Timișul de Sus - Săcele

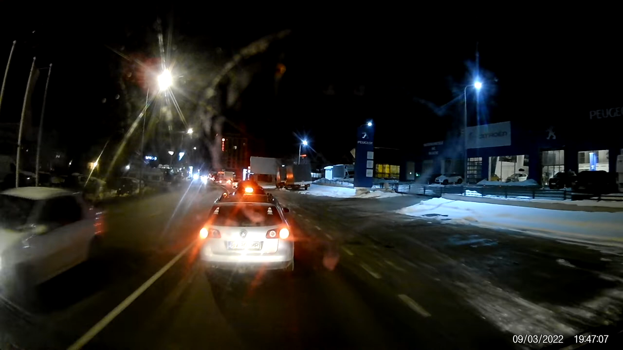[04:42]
Vine și cisterna acu. Acu vine cisterna.
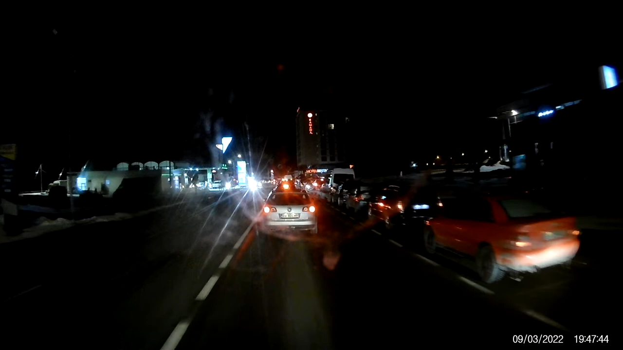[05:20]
Mai e poliție. OMB-ul 779. I'm not going to walk over to